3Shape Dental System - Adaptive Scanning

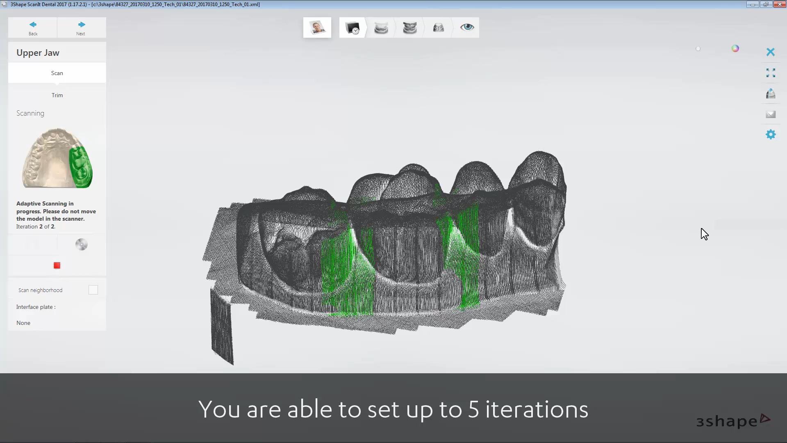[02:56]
Also, if the scanner doesn't find any low density areas, it may start before making all of the iterations.